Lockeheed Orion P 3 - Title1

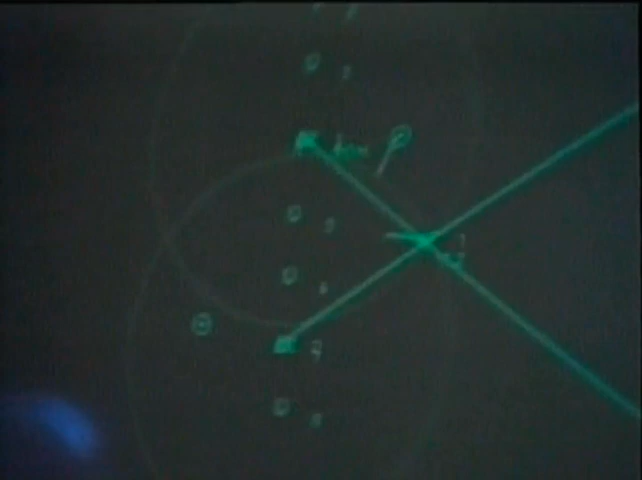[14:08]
The tactical coordinator or TACO effectively becomes the aircraft commander when a sub hunt is underway.
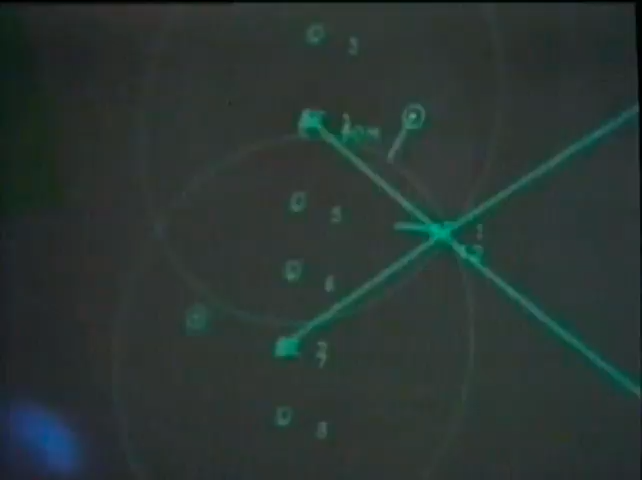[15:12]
the sensor one and two will work together with the TACO to determine what the buoy spacing should be, what type of buoys, because we have different types of buoys on this aircraft.
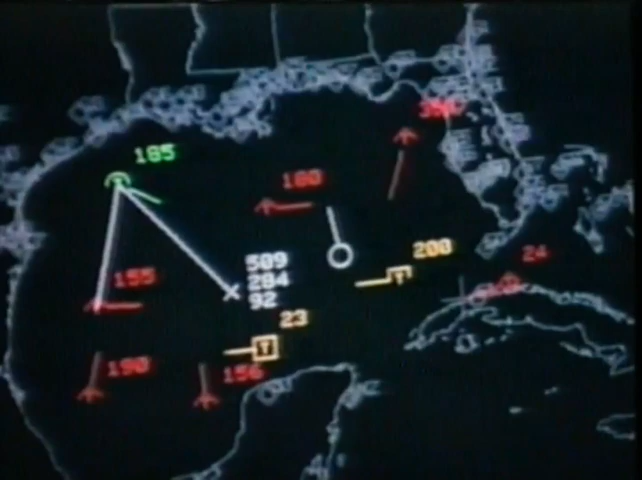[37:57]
Detecting targets in that type of environment is just what this radar was designed to do. And in a way, it's kind of like shooting fish in a barrel down there.